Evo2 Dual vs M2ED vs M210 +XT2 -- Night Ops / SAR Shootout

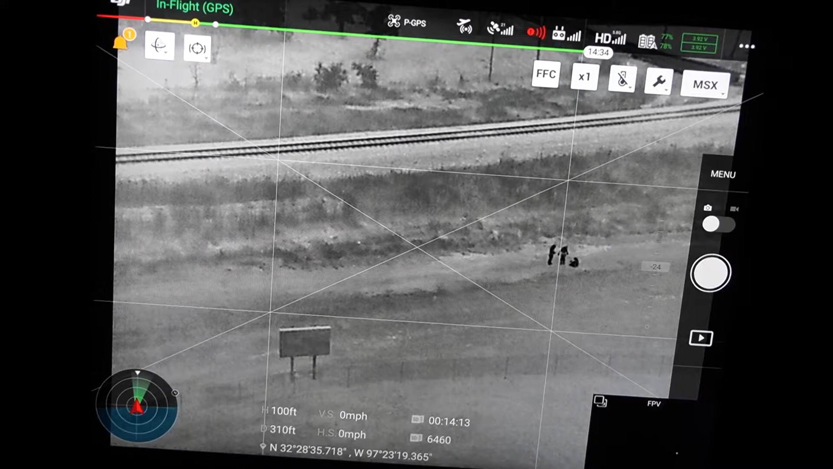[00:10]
This is a continuation of the series for the shootout with the nighttime. Now, one that we emit right from the beginning is the Mavic 2 Enterprise. It doesn't have thermal again. We're flying in the middle of the night. It's about 88 degrees out here and about 70% humidity.
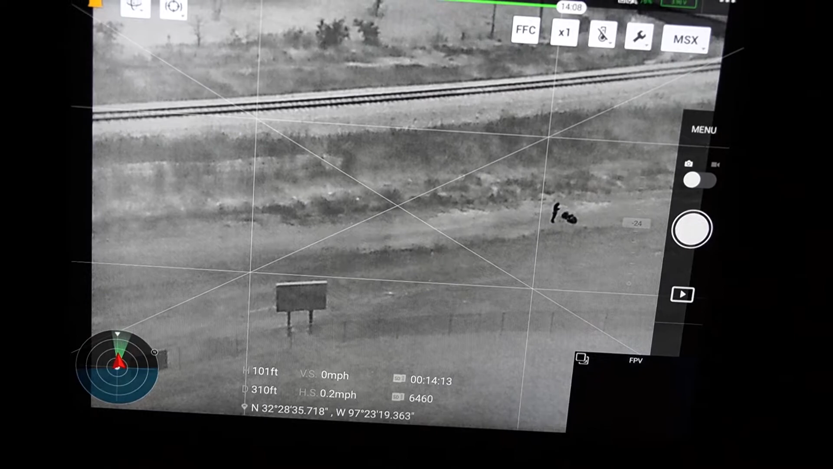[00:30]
Anyway, what we have is we have the M210 with the X-T2. Over here, we have the Mavic 2 Enterprise Dual, and then over here,
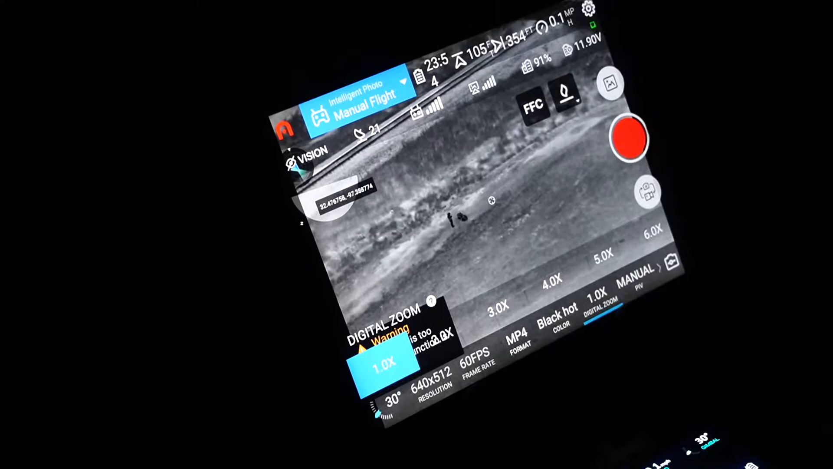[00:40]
we have the new Autel Evo 2 Dual, and we're going to take a look at each one. Now, we put them in as close to color palettes as we can. The X-T2 and the
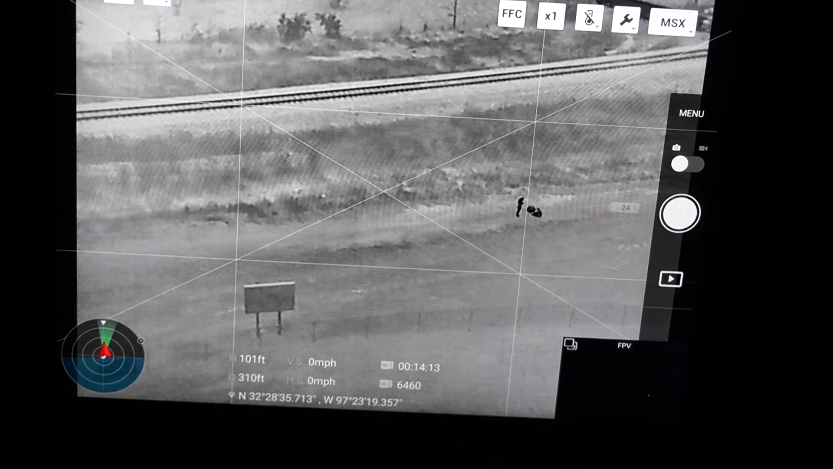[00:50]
Autel Evo 2 Dual have the same color palette.
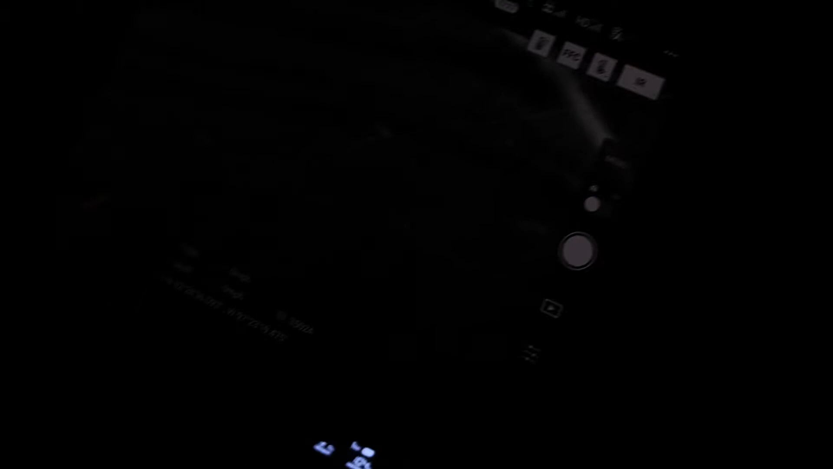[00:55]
But this one, the Mavic 2 Enterprise Dual, has a limited color palette, so we just picked grayscale because that's all we have.
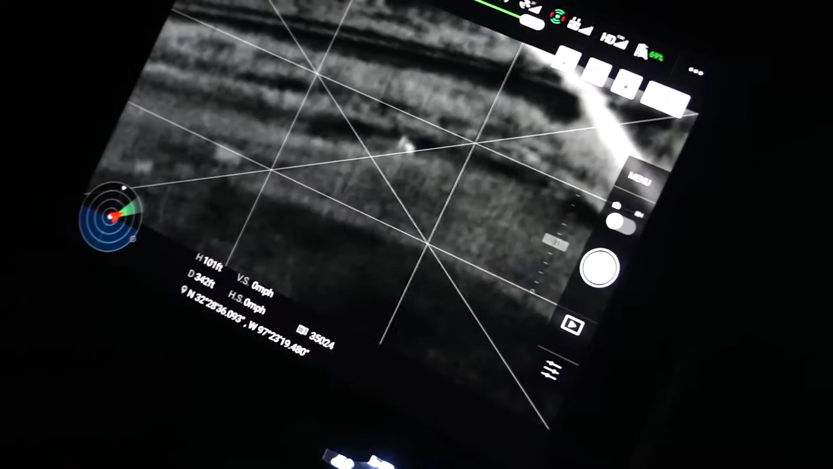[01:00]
But we're going to take a look at them, and we've got the subject.
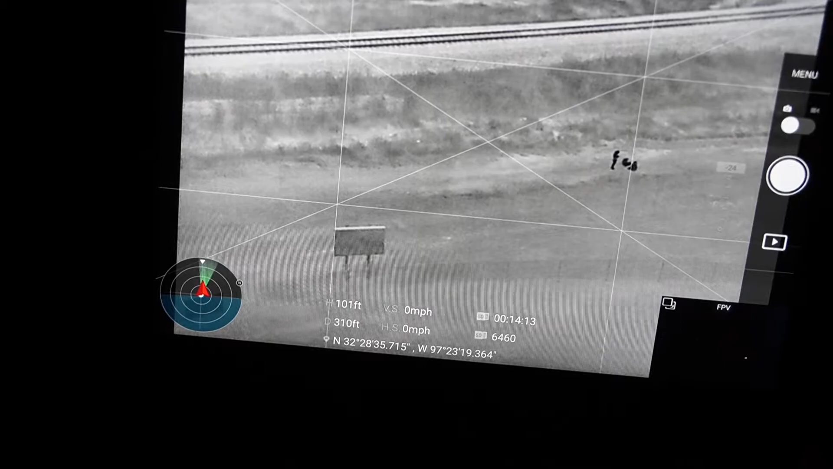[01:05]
Now, we did put the altitude at right around 100 feet for all of them.
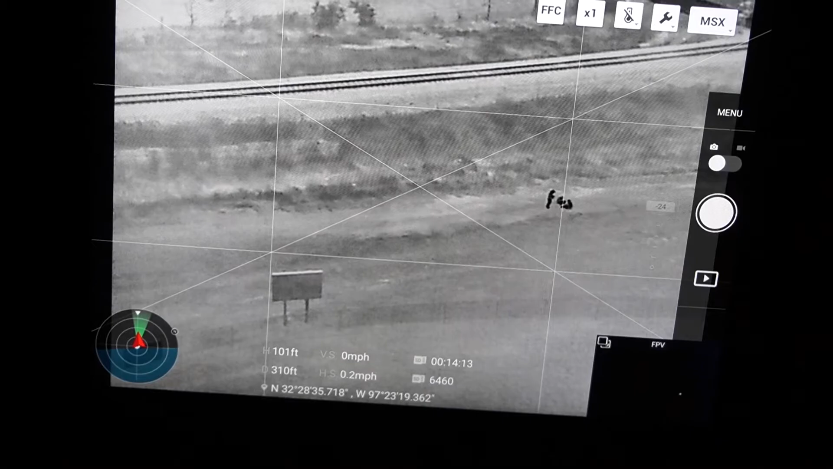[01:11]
We have some good separation, so slightly different angle. But we put it at 100 feet because of some of the limitations on the Mavic 2 Enterprise Dual to actually see a person.
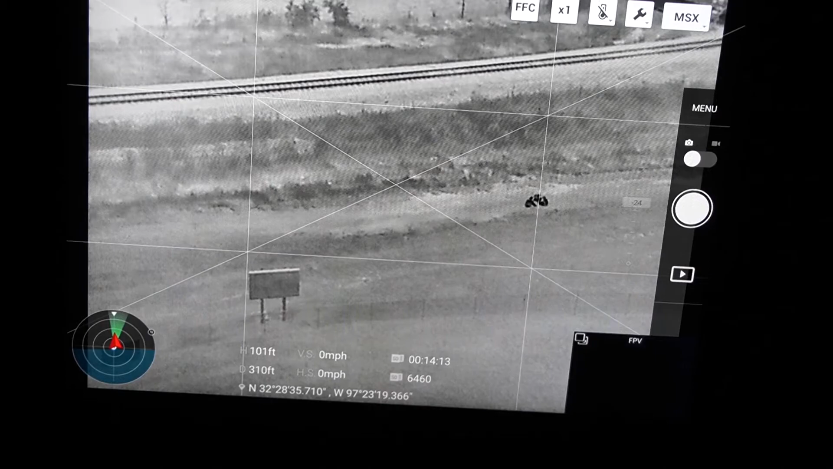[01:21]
So, what I have is my kids out there, and they're just kind of walking around or messing around in a fielded area behind some baseball fields.
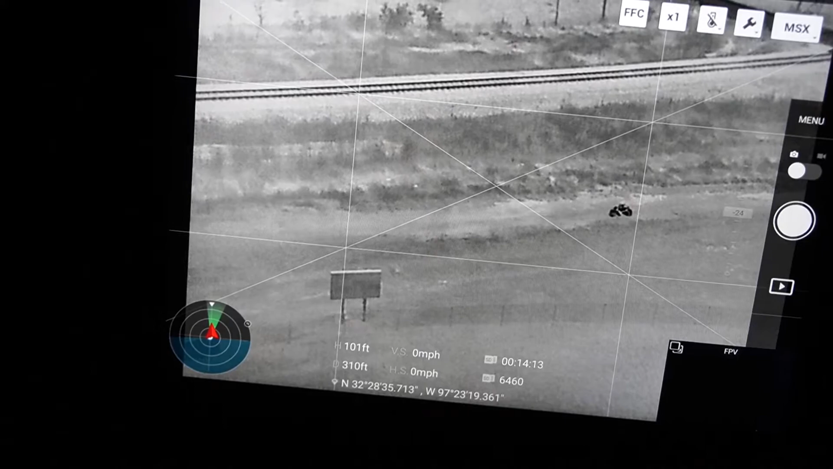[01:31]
All right, so let's go ahead and start off. Let's go over here. Start off with the Mavic 2 Enterprise Dual, and what you'll see is that little blob right there. That's three kids.
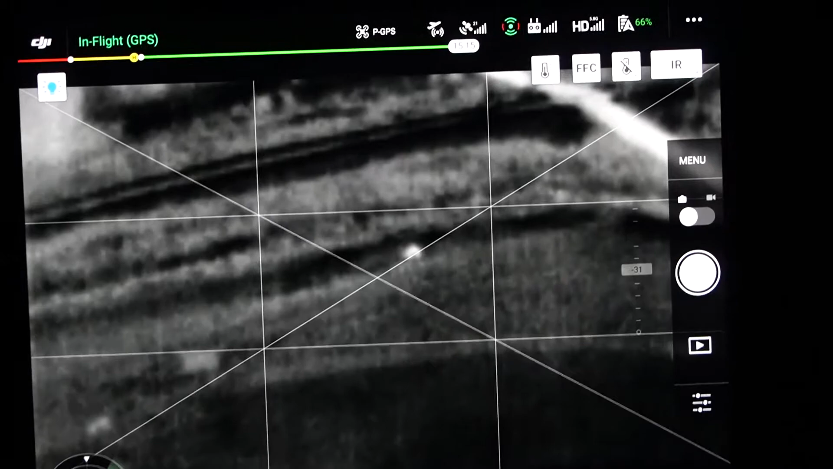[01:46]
You know, this has been one of the challenges that a lot of people have said up front, and why we've always said that the Mavic 2 Enterprise Dual is a good supplement. But it's not really ideally suited for this kind of thing, looking for people or that kind of stuff. It can be very challenging.
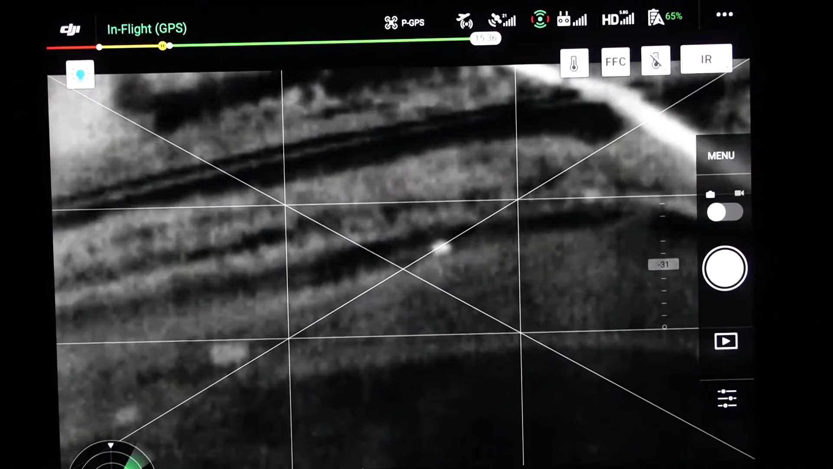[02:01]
It can be done. It's better than nothing, but it can be challenging. Unfortunately, there is no thermal zoom on the Mavic 2 Enterprise Dual either, so that, what you'll see, is what you get.
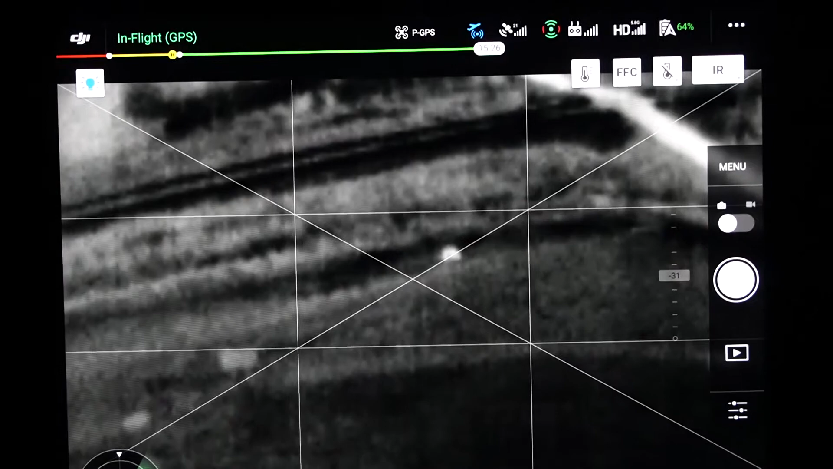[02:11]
Let me see if I can't, real quick, get them to move so we can see that. Hang on, I'm going to call her real quick.